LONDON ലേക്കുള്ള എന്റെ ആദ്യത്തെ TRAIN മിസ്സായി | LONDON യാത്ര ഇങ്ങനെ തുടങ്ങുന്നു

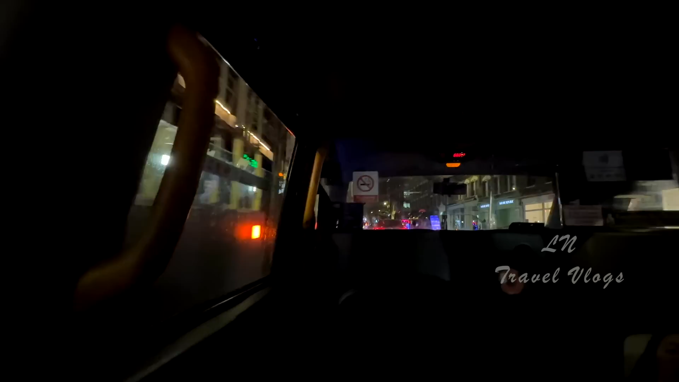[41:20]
ഫുള്ളൊരു പബ് കൾച്ചറാണ് കംപ്ലീറ്റ്. ഇപ്പൊ ലണ്ടൻ ടാക്സിയിലാണ് ഇപ്പൊ സഞ്ചരിച്ചുകൊണ്ടിരിക്കുന്നത്. ഇറങ്ങി കറങ്ങി ഹാരി പോട്ടറിന്റെ തിയേറ്ററിന്റെ അവിടെ എത്തി,